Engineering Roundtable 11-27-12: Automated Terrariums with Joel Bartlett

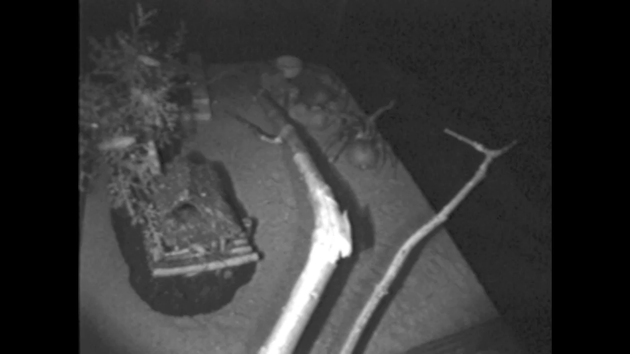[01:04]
So when I first purchased the CMOS camera, I wanted to hook it up to a computer.